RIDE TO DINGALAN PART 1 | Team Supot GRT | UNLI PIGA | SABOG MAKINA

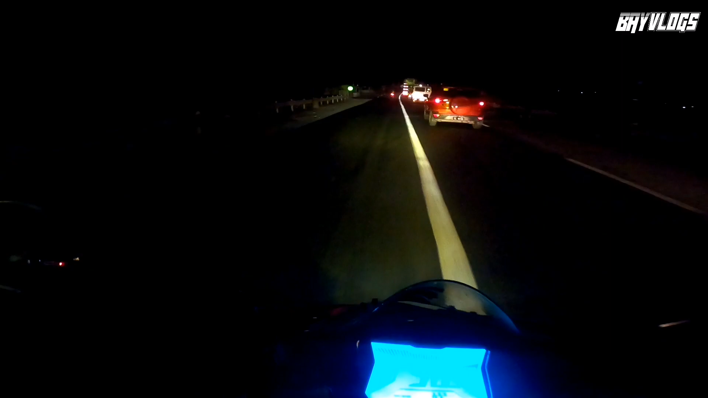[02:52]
Medyo madilim ang biyahe namin ngayon mga bay. Maaga kasi kami nag-take off para hindi naman kami mahipit sa traffic pag umaga na.
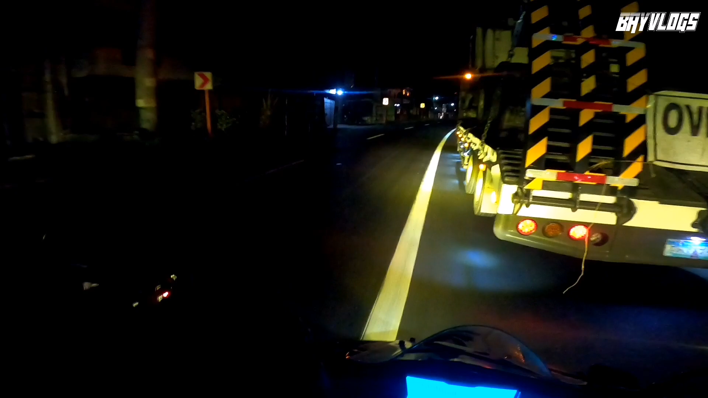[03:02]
So kaya medyo focus lang tayo sa daan. Ito yung problema dito sa Bulacan pabiyahe ng Dingalan. Yung mga truck, mga bay, napakadami na ito. Ang hirap po vertical.